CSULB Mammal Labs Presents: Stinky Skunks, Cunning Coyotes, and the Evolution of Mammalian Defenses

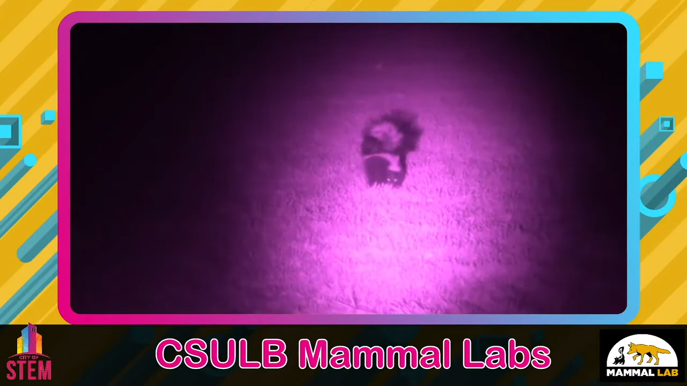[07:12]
We're one of the few labs in the country that actually studies skunk behavior in the wild. We're interested in how skunks perceive fear of different types of predators. So we go out at night and observe their responses to different predator cues.
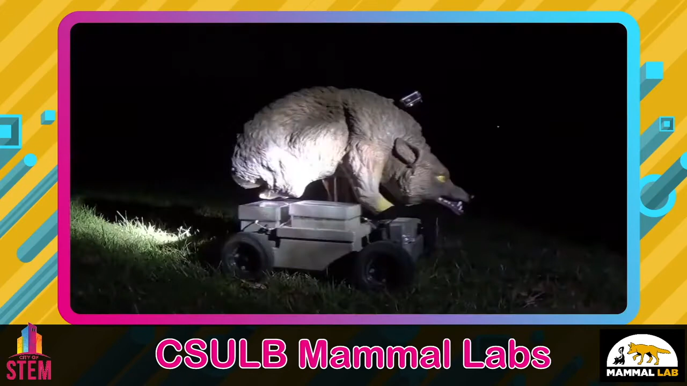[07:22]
This is Obi-Wan Coyote, our coyote robot. He's remote controlled and has thermal and infrared cameras on the front, so we can get a predator's eye view of what attacking a skunk actually looks like.
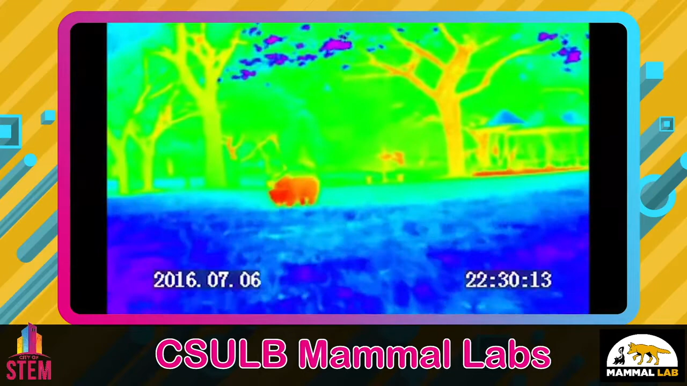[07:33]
Here's an image from the thermal camera. You can see the warm-blooded skunk glowing bright red against the cool green trees and blue grass. We can take them to open parks at night where there are a lot of skunks and approach them to see how they respond to predators behaving in certain ways.
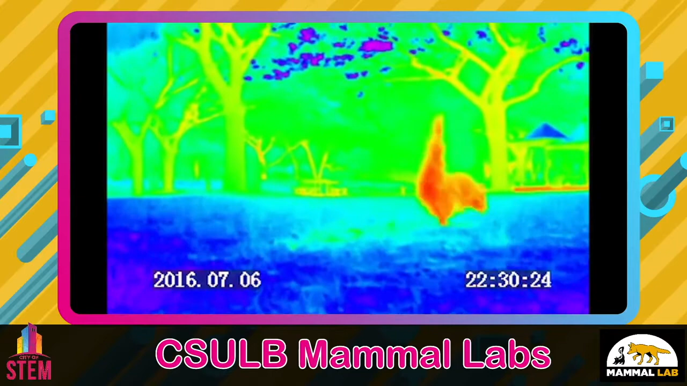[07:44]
Sometimes the model approaches alone, other times we walk alongside.
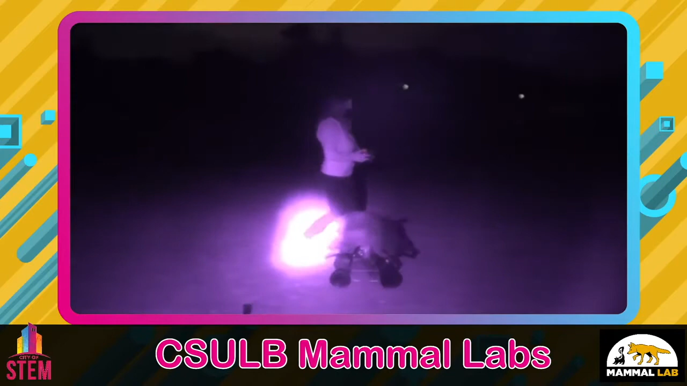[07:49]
We film these trials using only infrared light and a special camera.
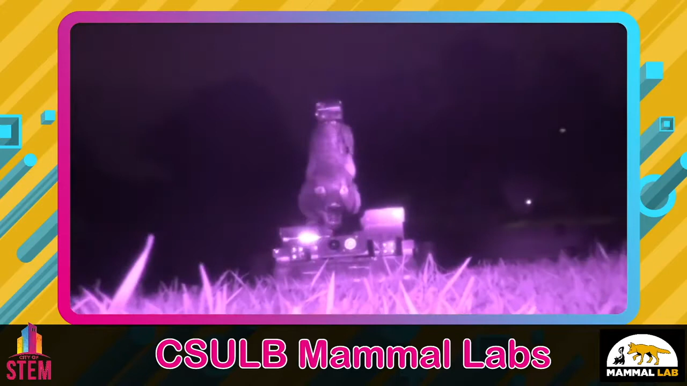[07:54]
That's why this clip looks purple. There's no white light and it looks totally dark in person.
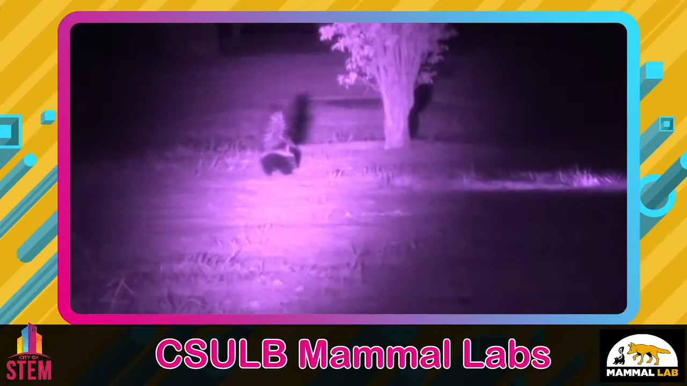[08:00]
In this clip you can see Obi-Wan slowly approaching in from the right side of the screen, and the skunk will perform some characteristic defense and warning behaviors. Tail up, foot stamping, scraping, and then decides to run away. Skunks don't want to spray if they don't need to and will often just run away if given a chance, but if they're surprised or backed into a corner they'll spray to defend themselves.